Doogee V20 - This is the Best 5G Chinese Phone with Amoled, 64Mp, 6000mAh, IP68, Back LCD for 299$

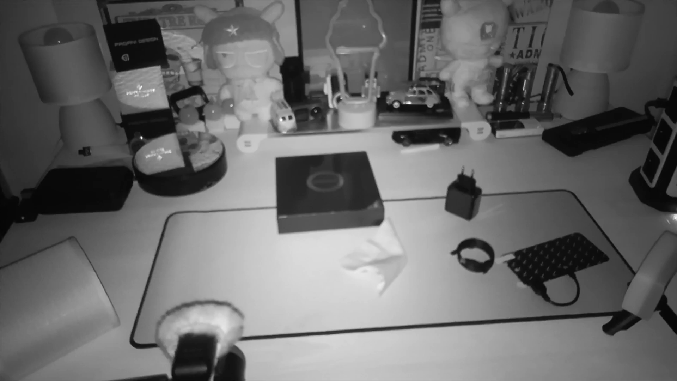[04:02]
And here it's the mode video video with the vision of the night. It's awesome, it's awesome because it's really noir from chez moi. We don't see anything and here we see everything. In noir and blanc, of course, but we still see everything. Photos or videos in noir and blanc, it's like you want.